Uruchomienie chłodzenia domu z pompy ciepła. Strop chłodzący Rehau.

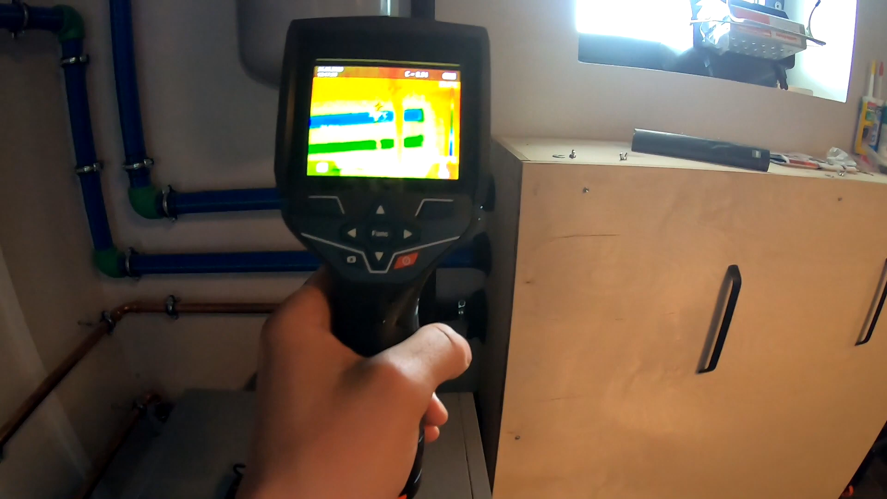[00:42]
Dokładnie tyle samo pokazuje mi kamera termowizyjna.
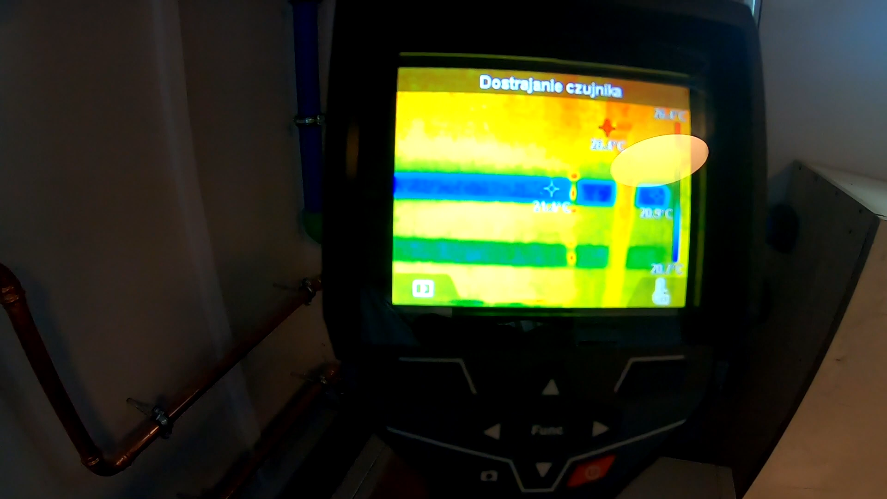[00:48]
W tej chwili na przewodzie zasilającym jest około 21 stopni.
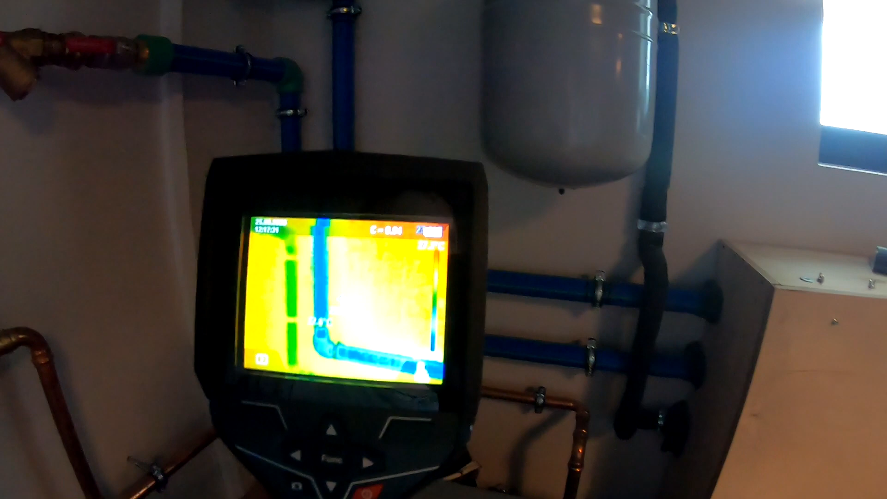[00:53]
Na kolektorze powrotnym jest w tej chwili 25 stopni.